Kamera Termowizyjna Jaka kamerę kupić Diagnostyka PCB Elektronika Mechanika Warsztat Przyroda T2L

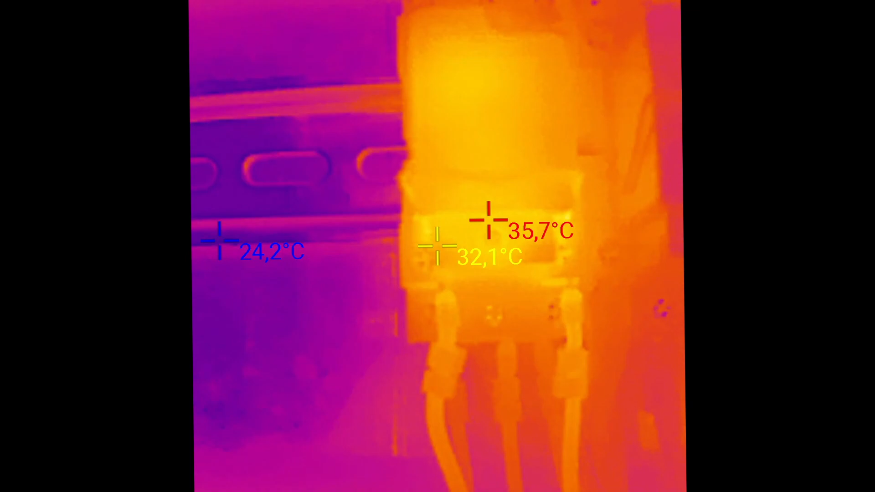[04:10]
On screen: spot 32.1°C, max 35.7°C
można otworzyć szafę sterowniczą i porównać stare nagranie z nowym i zobaczyć na przykład,
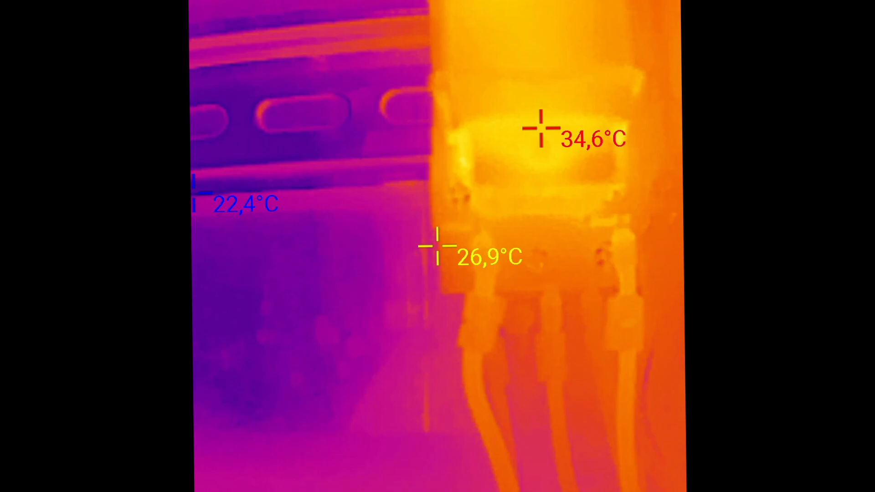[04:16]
On screen: min 22.4°C
że okej, gdy maszyna była nowa, to na przykład te przekaźniki się nie grzały, a teraz się grzeją.
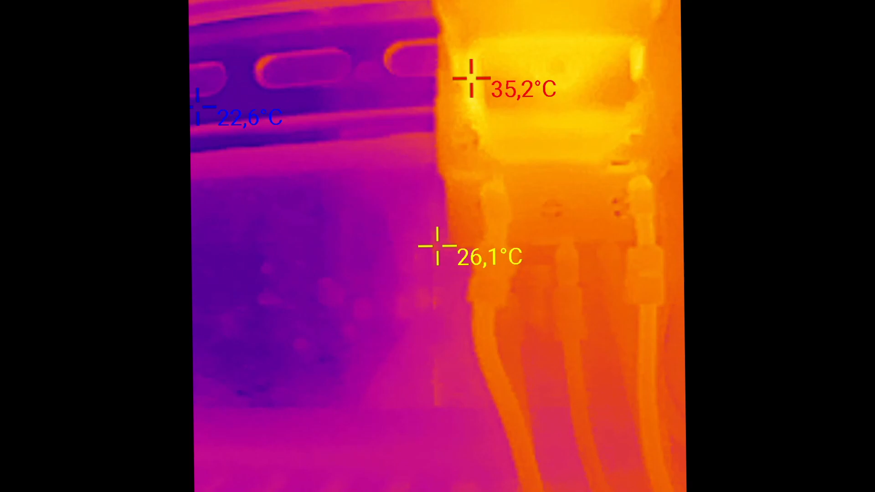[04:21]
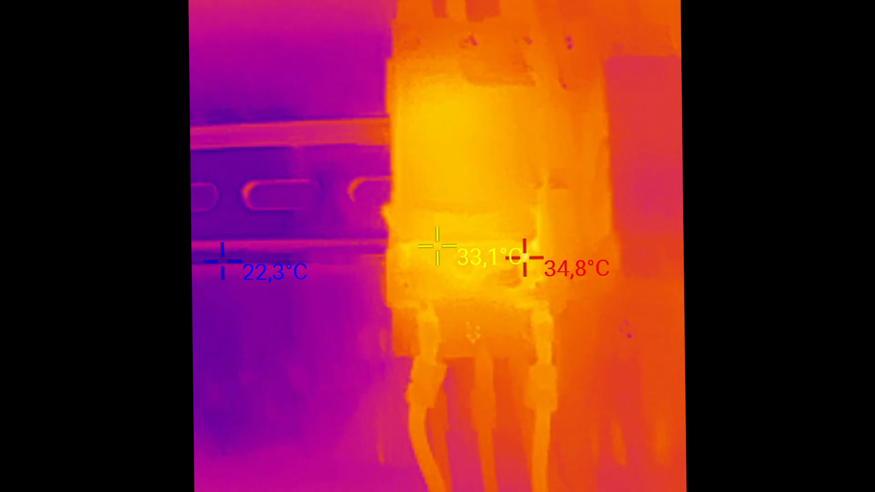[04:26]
On screen: spot 33.1°C, max 34.8°C, min 22.3°C
Gdy maszyna jest na przykład w stanie wyłącznika awaryjnego, to te przekaźniki pracują, a dane przekaźniki nie pracują.
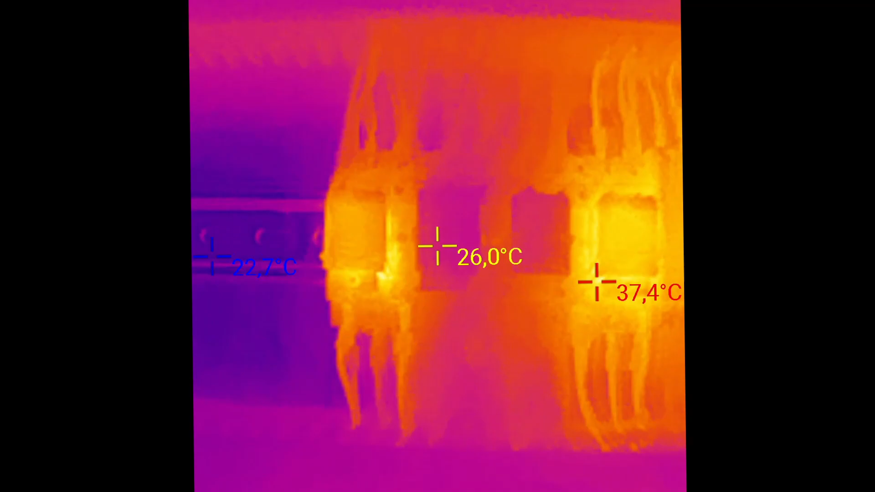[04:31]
I nie musimy sprawdzać nawet w jakichś katalogach,
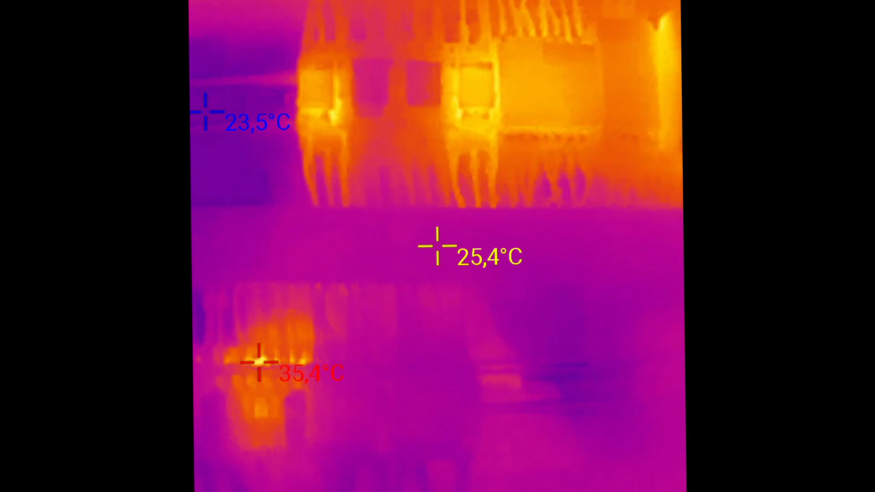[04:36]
schematach, tylko po prostu na podstawie porównania dwóch obrazów możemy stwierdzić, że te elementy chyba nie działają prawidłowo.
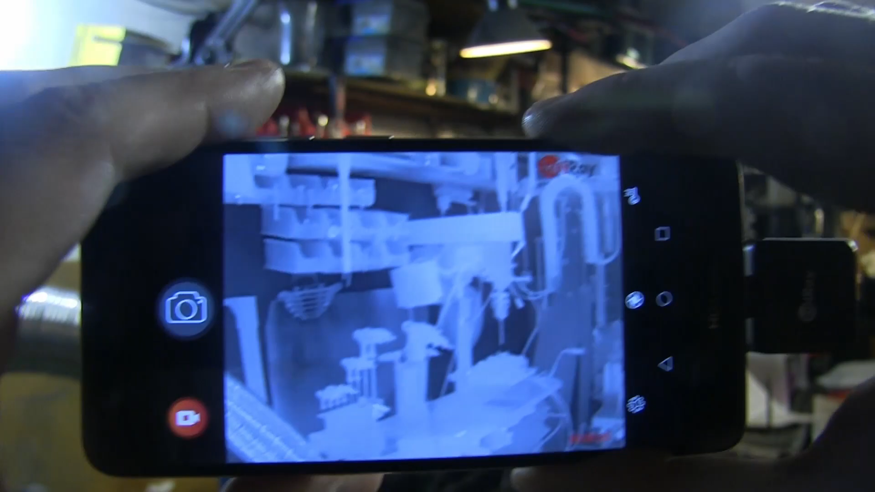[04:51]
Oczywiście tutaj sobie regulujemy manualnie ostrość i to jest świetna sprawa.
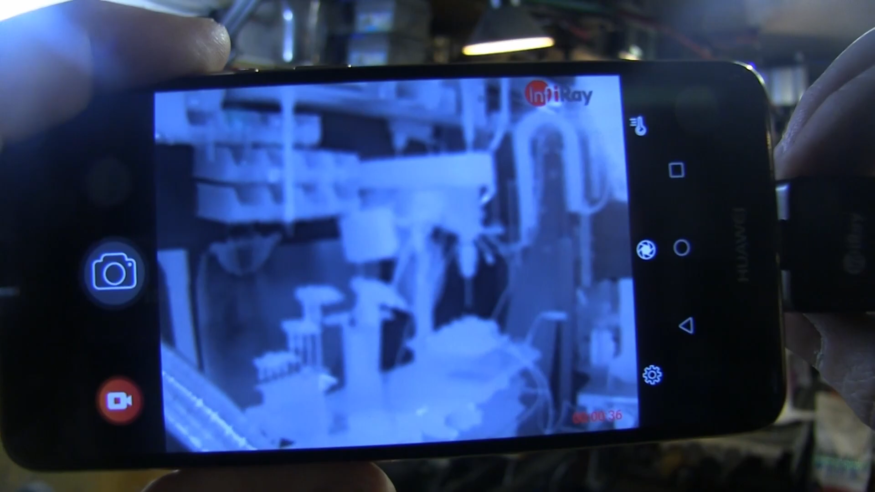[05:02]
Możemy sobie ustawić w zależności od tego, jak daleko stoimy, jaka ostrość nam odpowiada i naprawdę świetnie to widać.
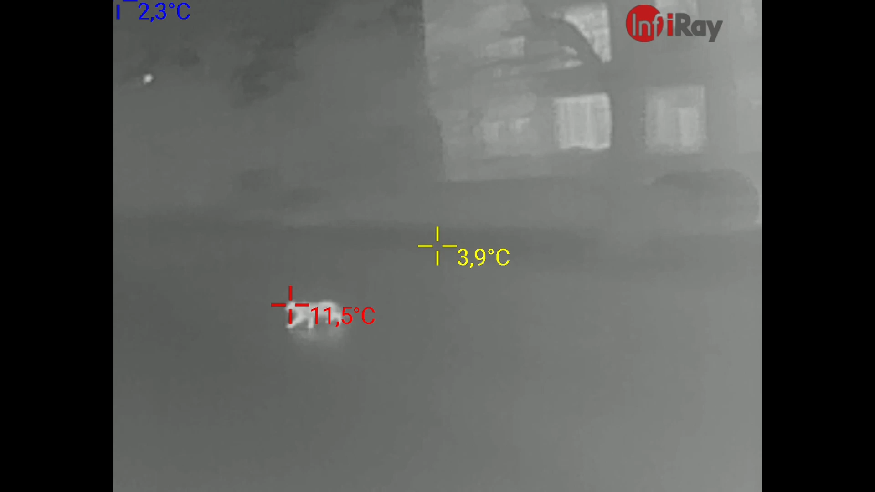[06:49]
On screen: spot 3.9°C, max 11.5°C
Oto jest kocieł, który przechodzi w miejscu niedozwolonym przez zjezdnię. No i został nagrany.
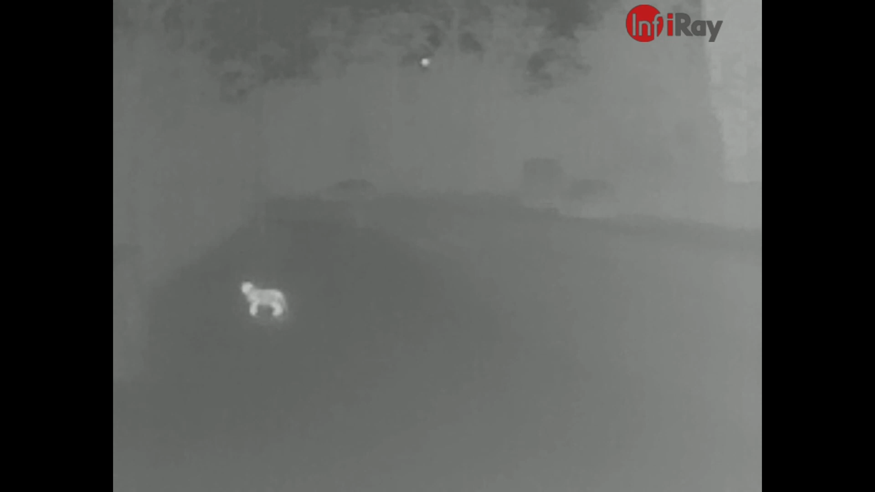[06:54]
Próbujemy zobaczyć jak to wygląda też w innej kolorystyce,
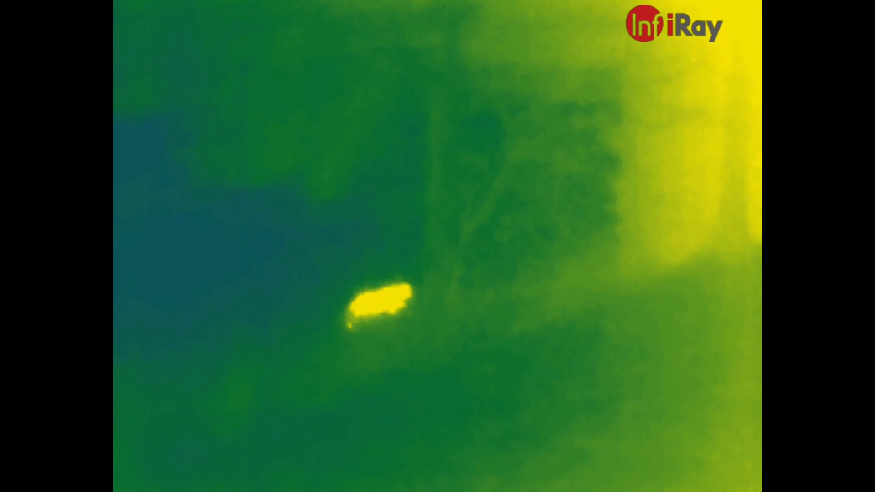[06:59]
ponieważ w zależności od tego do czego używamy kamery niektóre funkcje spisują się lepiej, a inne gorzej.
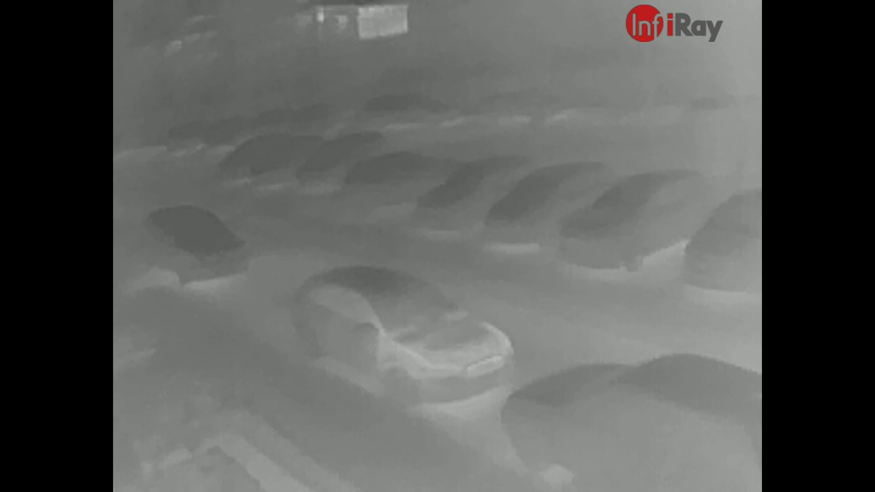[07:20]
Widzimy jedno auto ma jeszcze ciepłą maskę, a większość z samochodów już wystygła, bo to jest nagrywane dosyć późno w nocy.
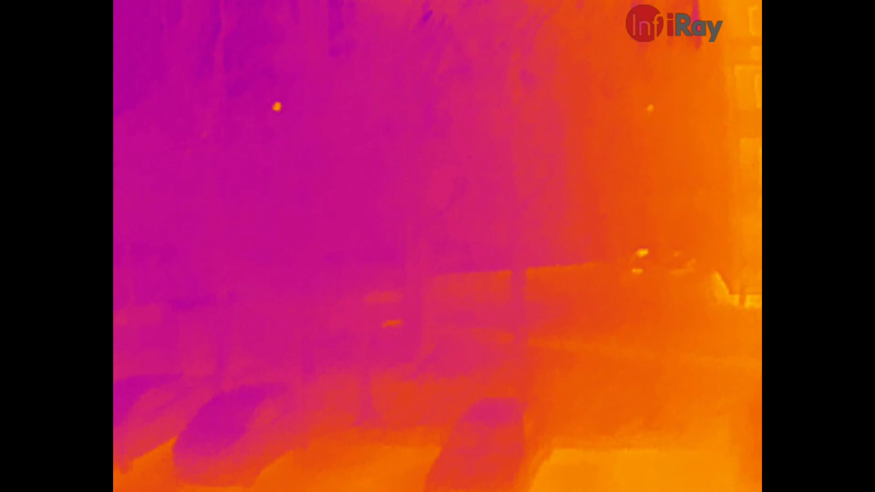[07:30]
Chociaż ktoś tam jeszcze jedzie, ktoś tam jeszcze idzie.
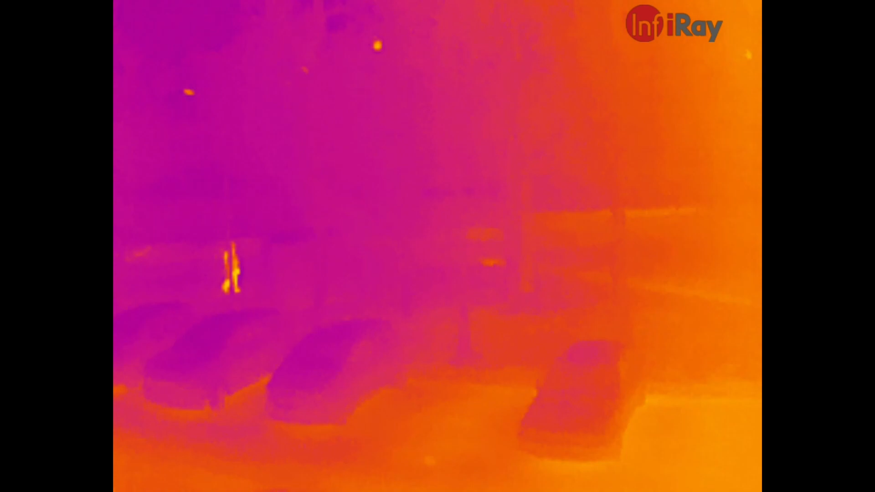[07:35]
No tak to wygląda jeżeli chodzi o oglądanie takich industrialnych elementów.
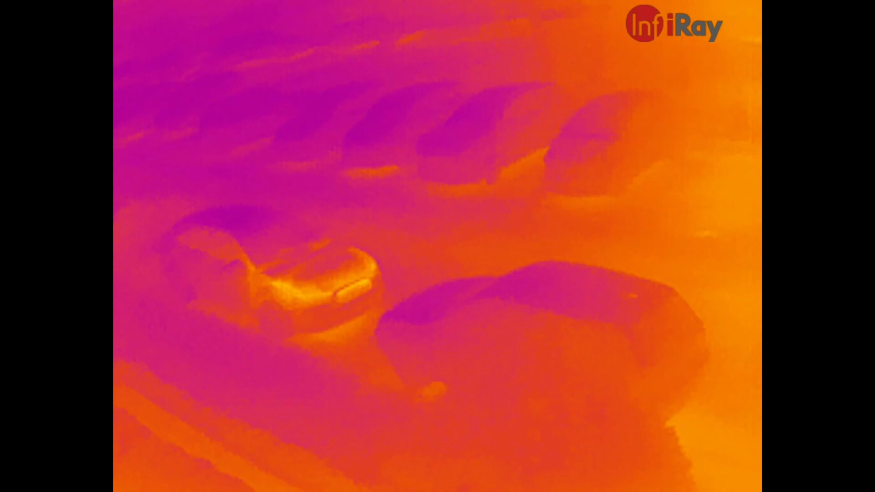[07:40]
No jak widać z większymi odległościami kamera też sobie w miarę radzi.
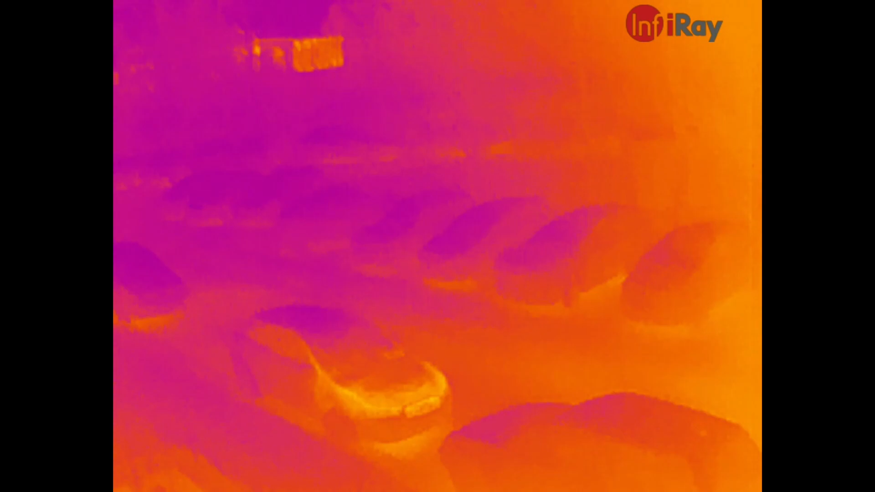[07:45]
Tam w oddali nawet widać basen.
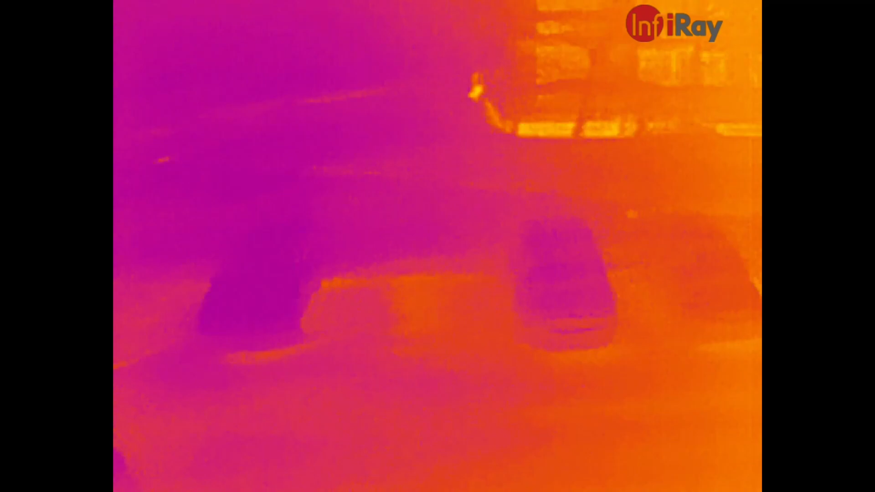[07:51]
Ale każdy kto się zajmuje choć trochę fotografią wie, że trudno o uniwersalną kamerę,
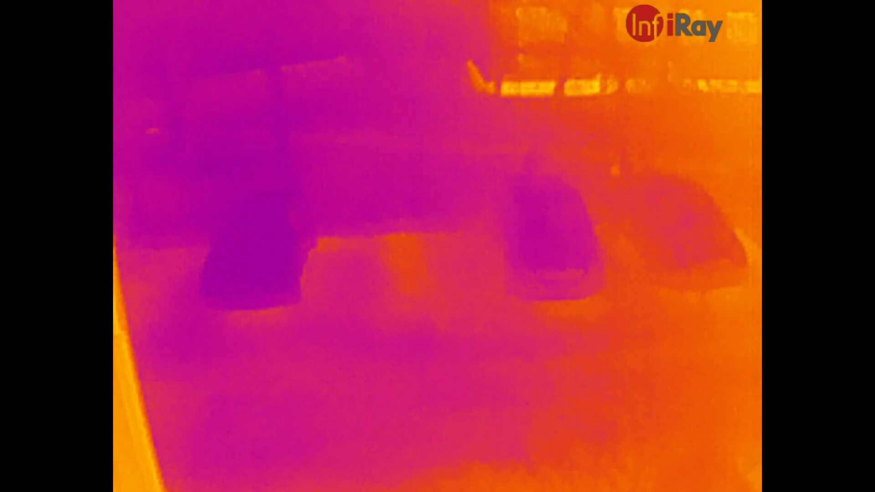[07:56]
która świetnie nagrywa i odbiegty w dali, i z bliska.
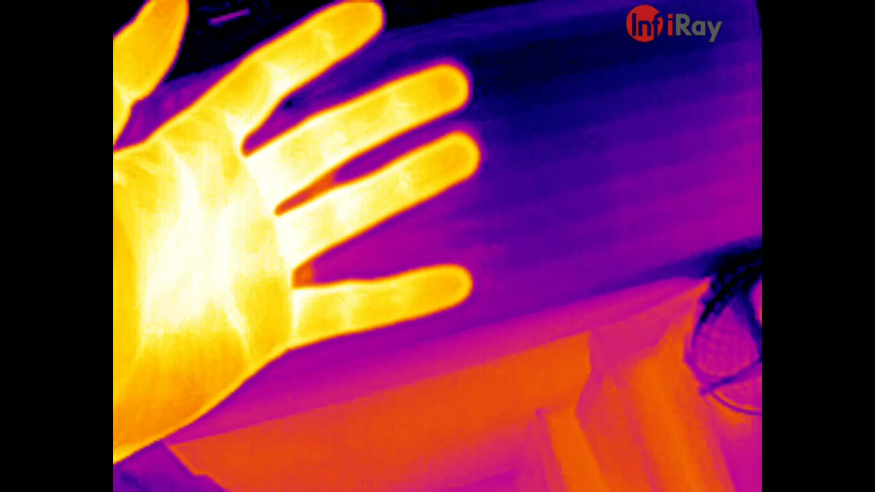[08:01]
No tak więc tutaj cieszy mnie to, że z bliska naprawdę to wszystko jest bardzo wyraźne.
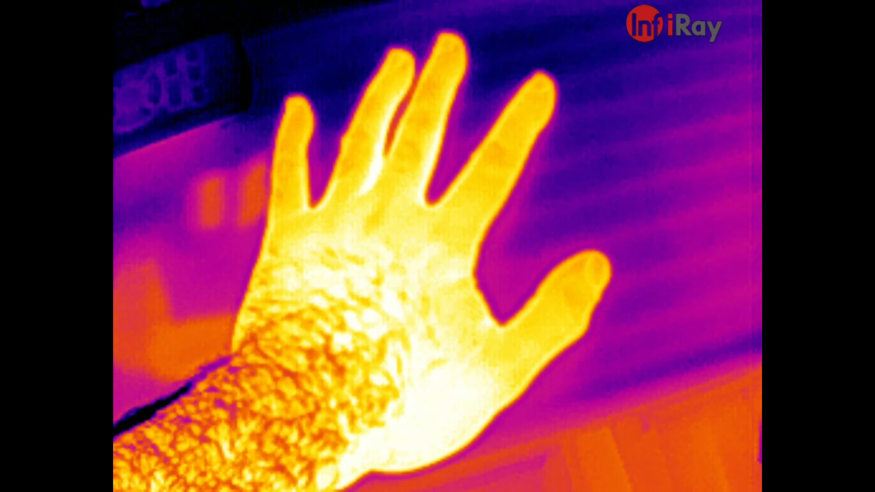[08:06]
Krawędzie są ostre, kontrasty są naprawdę super. A ja znowu zaczynam się bawić jak moje dziecko.
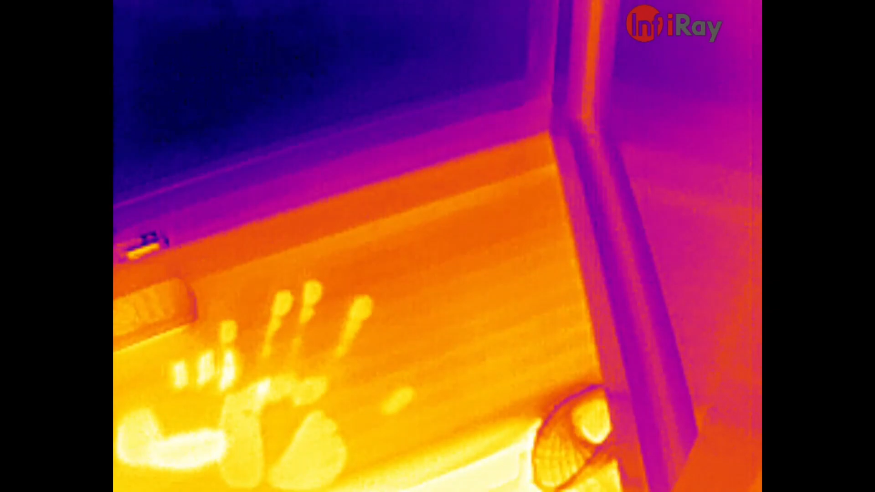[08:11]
Odkrywam świat, którego gołym okiem nie widać.
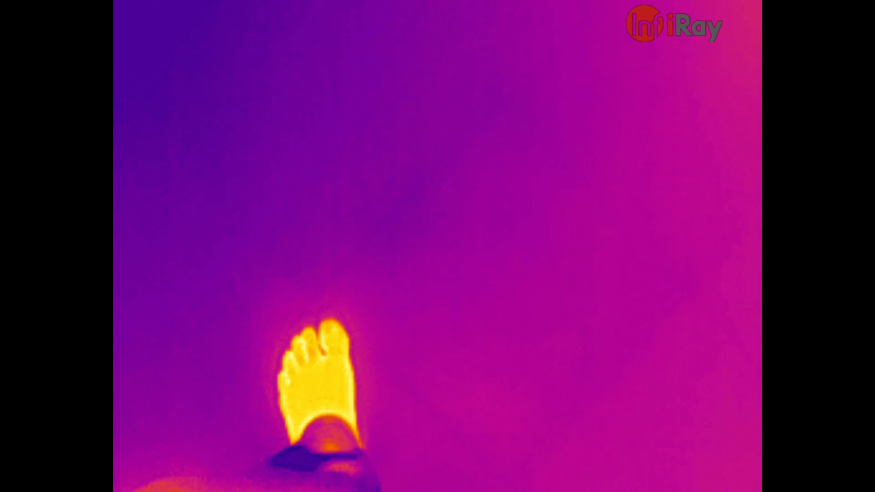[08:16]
Naprawdę jest to ciekawe. Po prostu jest to ciekawe. Człowiek chodzi z tą kamerą i zagląda wszędzie.